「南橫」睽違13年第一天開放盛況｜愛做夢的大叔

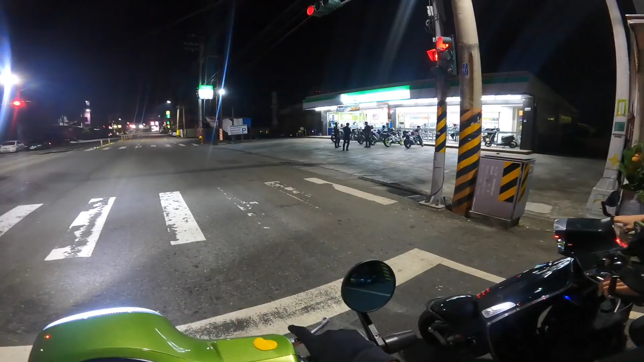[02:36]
我们先去排队了。我现在已经骑到高雄市的甲仙区，